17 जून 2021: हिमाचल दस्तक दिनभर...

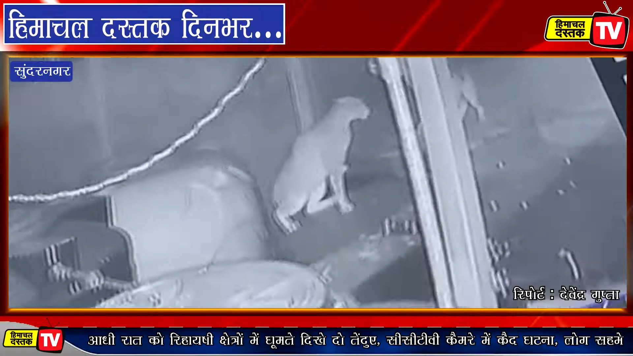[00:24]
आधी रात को रिहाईशीक शेत्रों में घूमते दिखे दो तेन्दवे, सीसी टीवी कैमरे में कैद घटना, सहमे लोग